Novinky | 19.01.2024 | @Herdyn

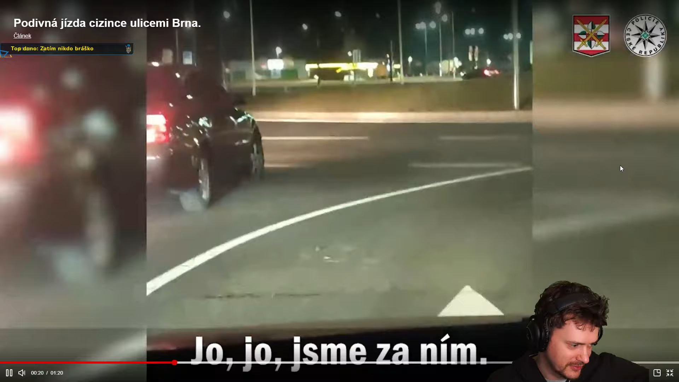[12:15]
máme za ním No, ale teďka tady stojí na kruháču A nemůže se rozjet, no Tady stojí na štyřkách Uprostřed kruháče Jak mohl Jak si mohl myslet, že na něj nikdo nezavolá policajty